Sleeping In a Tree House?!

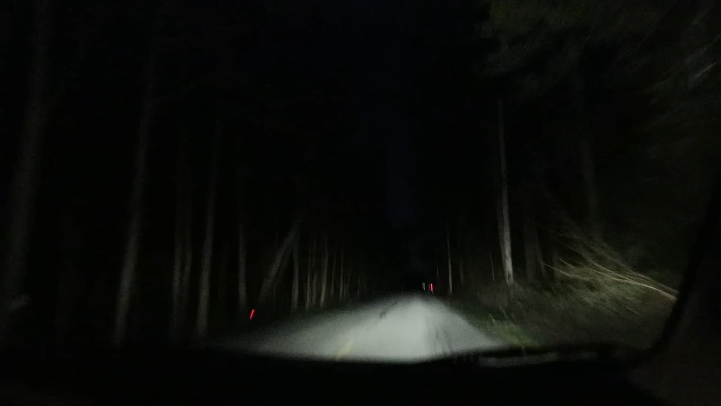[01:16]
Hold on. This is a dark road. It's all Pittsgrove to dark roads. So listen, here's the thing.
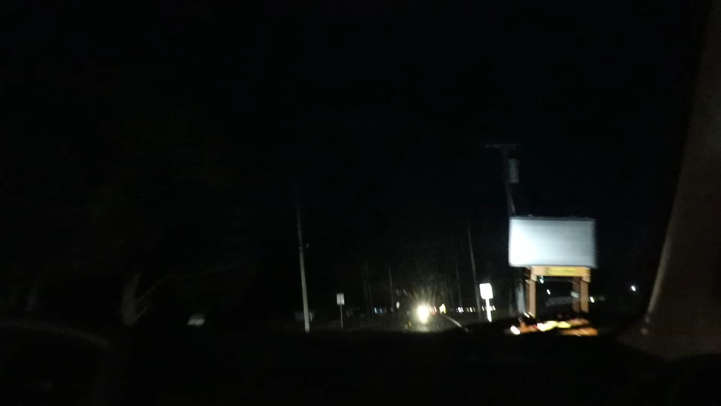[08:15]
Hey, Tom, look. See that church? Yeah, you used to go to that. That's where you used to go to church.